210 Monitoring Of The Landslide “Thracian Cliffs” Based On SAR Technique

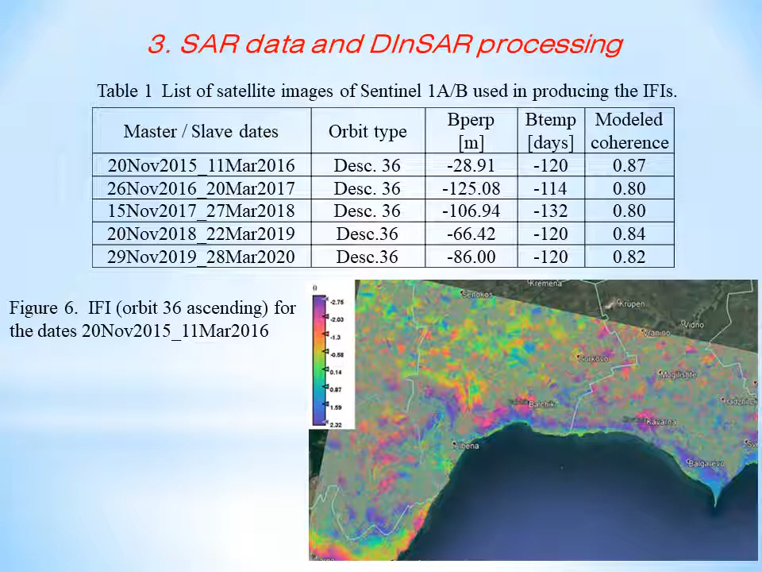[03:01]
we formed six interferometric pairs that have been used in the next steps for d in sa processing in figure six an excerpt from the resulting nter ferrogram orbit 36 ascending overimposed the google earth raster is provided covering the area of thracian cliffs landslide zone in figure seven and the occurred ground